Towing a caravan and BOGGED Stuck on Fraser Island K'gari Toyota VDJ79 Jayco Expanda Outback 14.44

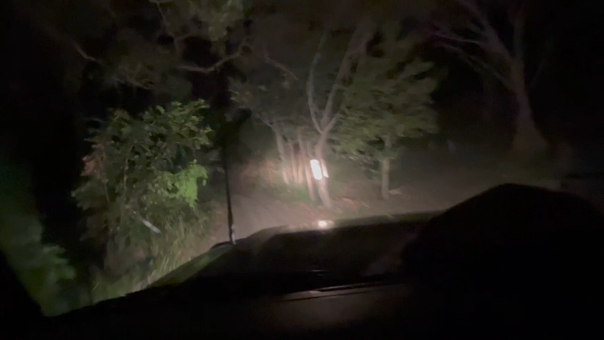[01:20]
We've got the caravan behind us. How cool does that look though, kids? Nick. Nick wants to sleep. Where's the car? Nick, we're playing Nick. Nick wants to sleep. The good thing about traveling now is there's no, there's not going to be any oncoming traffic.